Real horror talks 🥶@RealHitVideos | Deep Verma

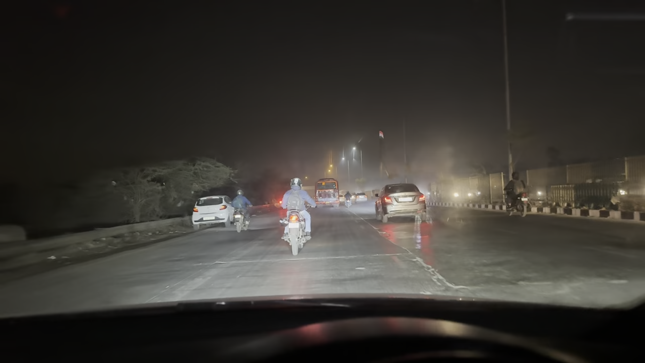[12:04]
यार ये रास्ता मुझे नहीं पता था मैप इस रास्ते से लेके आएगा, इतना घुमा के।
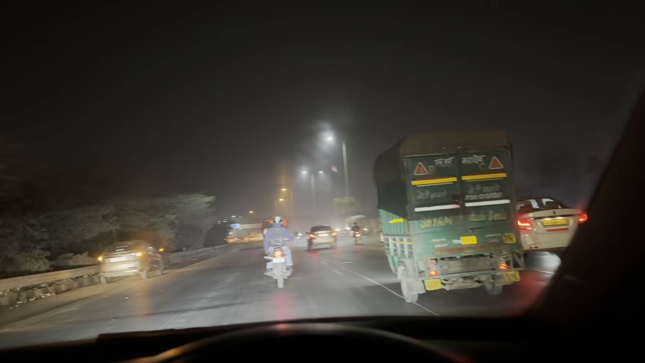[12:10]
गाइस हम घूम फिर के वापसी दिल्ली के अंदर घुस गए, ठीक है, और बहुत लंबा घुमा दिया इसने हमें। सामने सिग्नेचर ब्रिज आ गया है, ये क्या गिटार से गिटार बज रहे हैं इसमें